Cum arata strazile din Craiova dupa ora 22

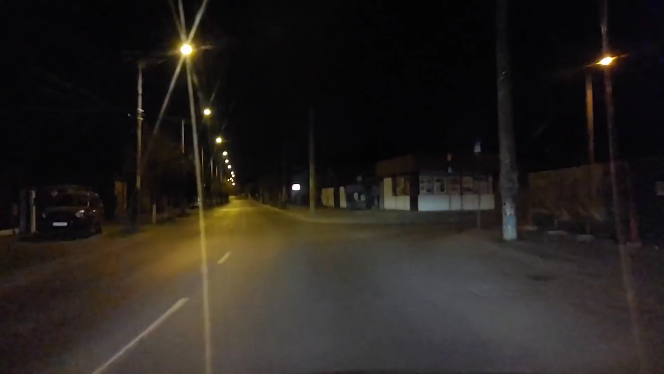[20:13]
Intersecția de la agronomie, bărbulețul Mihai Bravo pe stânga și o să mergem spre centru, spre liceul Carol și o să coborâm pe acolo spre Ciupercă,
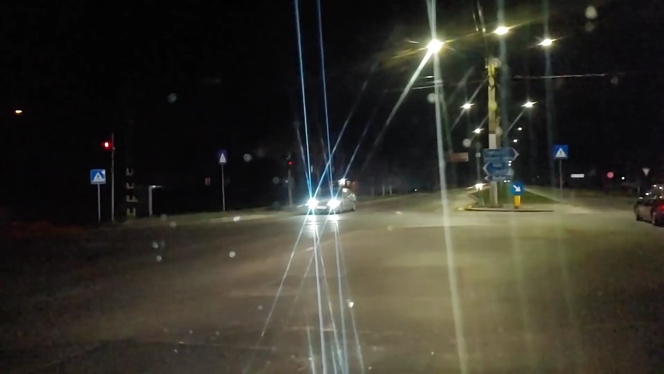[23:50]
Trada râului, fel de șosea de centură sud, un dezastru acum a fost recondiționată, reabilitată de către celebra firmă Teldrum.
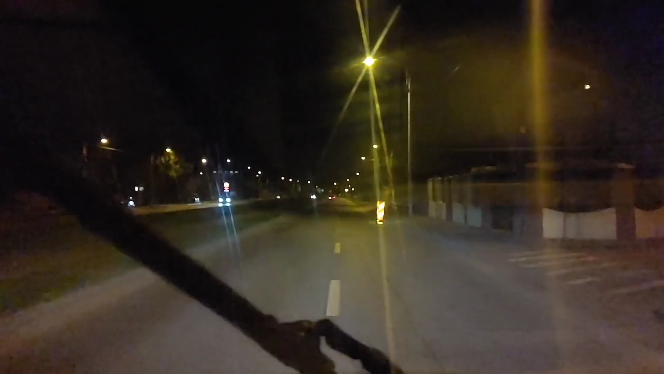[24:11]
Observați, încă se reabilitează la ea după ani de zile de reabilitări. Și pe aici este aglomerație pe timpul zilei, mai ales la orele de vârf. Pe aici undeva se stă și cu radarul. Se pare că undeva e pe curba următoare. La ora asta lipsesc și vitezomanii și pietonii și
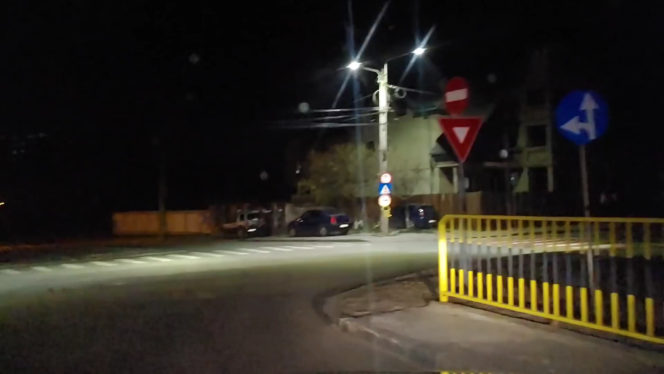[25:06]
intersecția spre zona cu spitalul județean, să traversăm intersecția de la spital și de fapt nu știu că o să fac la stânga înapoi spre Ciupercă și o să dau stingere. Și pe aici este pustiu pe zona de la spital. Te aștepta ca zonele astea din preajma spitalului să fie agitații, să fie aglomerații, să fie...